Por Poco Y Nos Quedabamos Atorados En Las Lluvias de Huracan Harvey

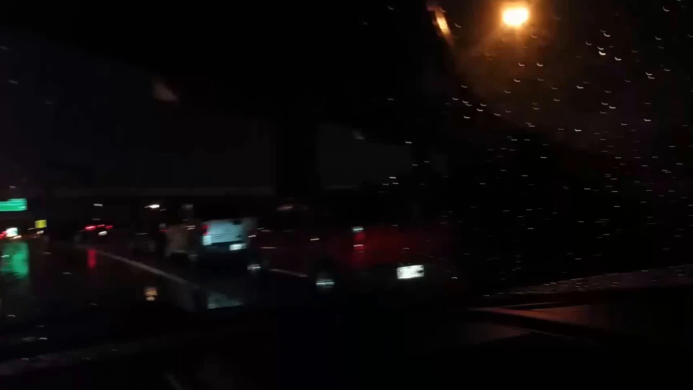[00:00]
feo, están todos los carros parados aquí por la lluvia. Mira.